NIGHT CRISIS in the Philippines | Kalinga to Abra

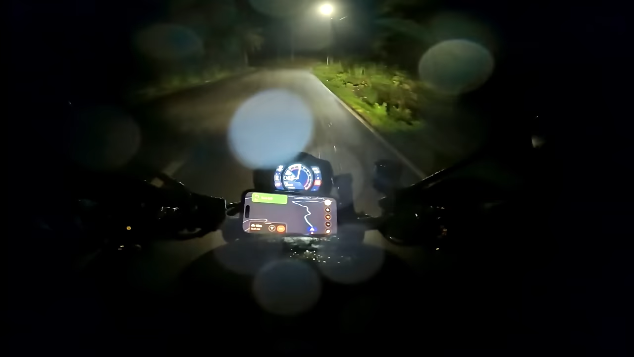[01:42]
Crap. Oh, gosh. That's just not good. Ooh. What? Just dodged some big ass rocks there. Oh, God. Stopping here.
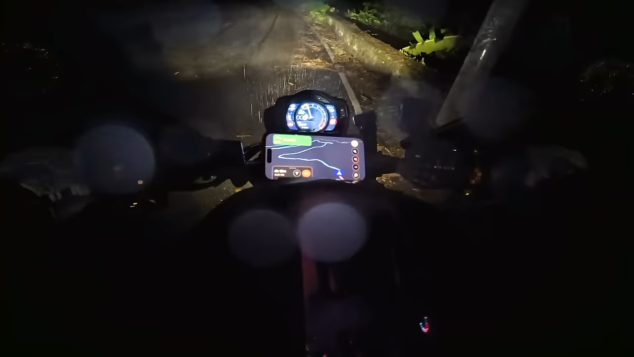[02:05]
Alright, I'm getting off. Ready? Yep.
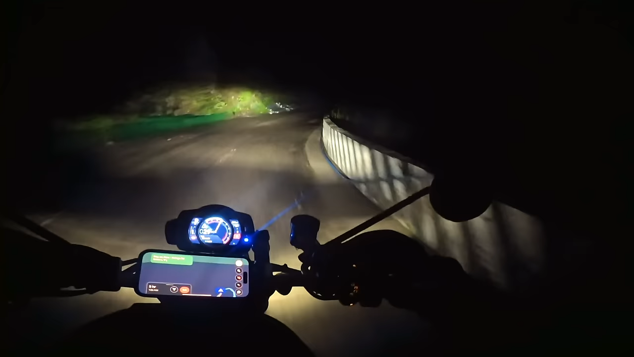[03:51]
I'm concentrating here. It's just like road conditions
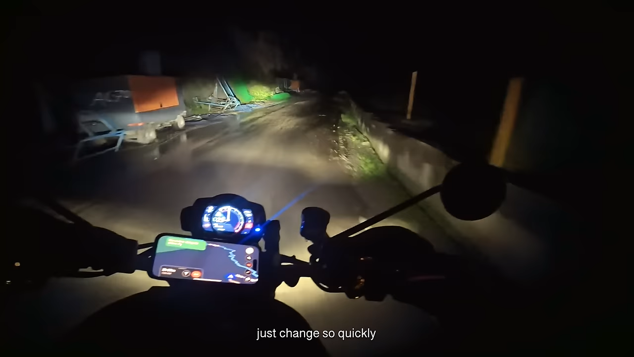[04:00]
just change so quickly and it's so hard to see.
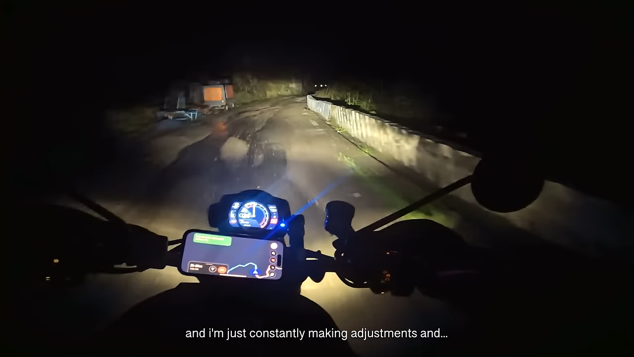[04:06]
And I'm just constantly making adjustments and yeah. Full on.
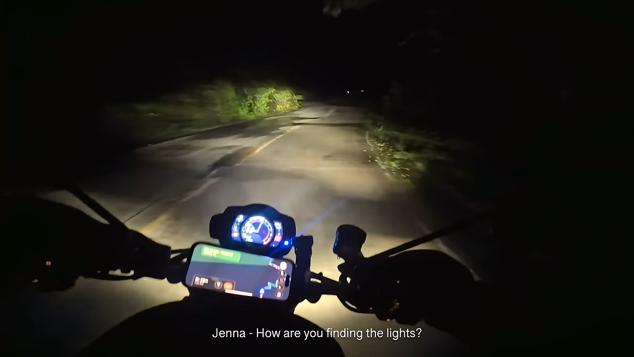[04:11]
I just wish they went a bit wider.
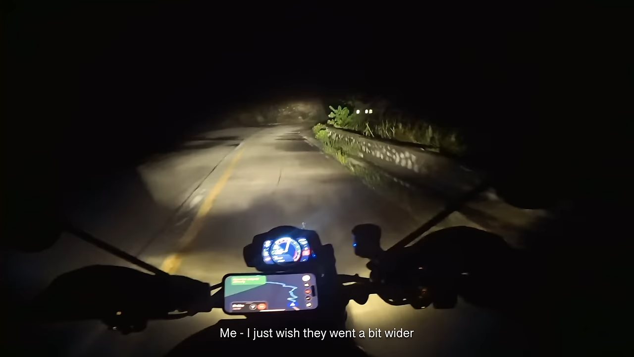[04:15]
So I can see around the corner a bit. Like that, I just can't see. That, basically every time I turn out I can't see shit. With my vision restricted by the lack of light, I was relying heavily on my GPS to see what corners were coming up and what we were in for. At this point, I knew I could trust my phone wouldn't go flat due to Quadlock's wireless charging head that was keeping my phone constantly topped up.
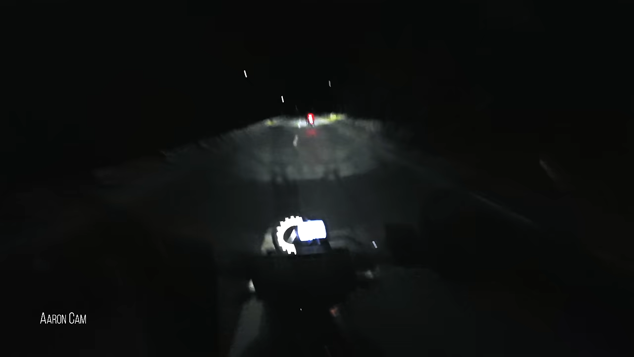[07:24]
Oh my God, that's your moon pan, no? You should get home by about 3:30 in the morning. I'm wrecked. Jenna's wrecked, everyone wrecked. But we're getting through it. And I mean, like, these conditions are just unforgiving, man. You don't want to slip up on any of this crap. It's all sandy and muddy.
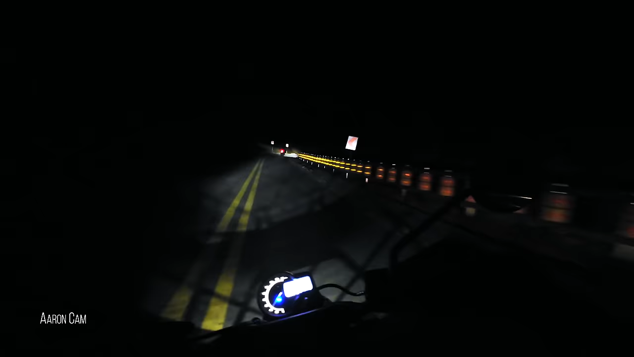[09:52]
There's a convenience store. Oh wow, it's 24/7 convenience store.
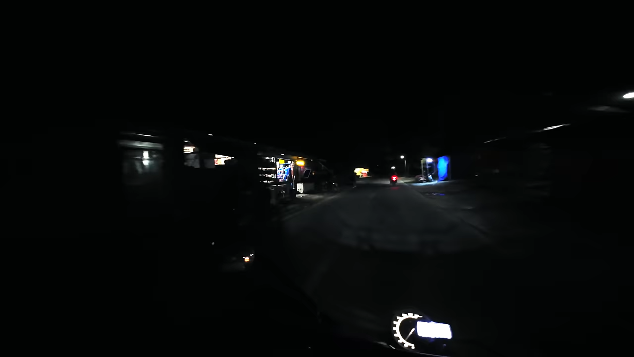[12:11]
There's a convenience store. Oh wow, it's 24/7 convenience store.